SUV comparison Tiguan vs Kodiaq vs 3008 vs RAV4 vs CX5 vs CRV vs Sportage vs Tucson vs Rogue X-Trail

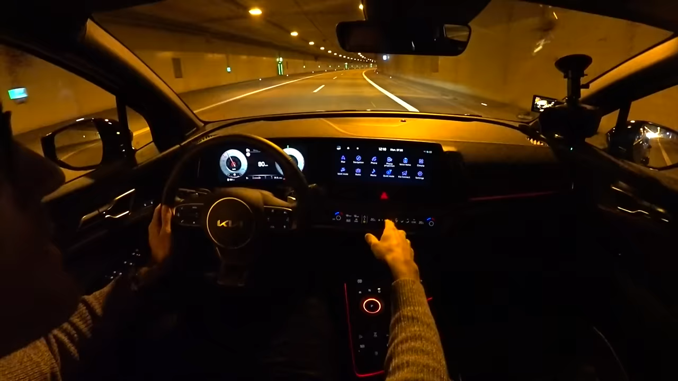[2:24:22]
And then you can see how it changes here. Normal mode, driving, eco mode, sport.